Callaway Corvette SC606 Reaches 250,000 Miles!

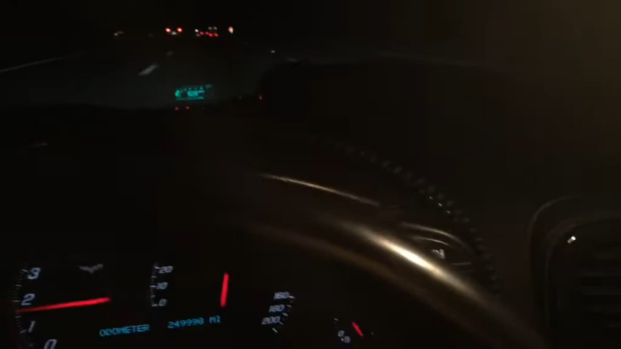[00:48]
And you can see as we're just cruising down the interstate tonight, and you're along for the ride.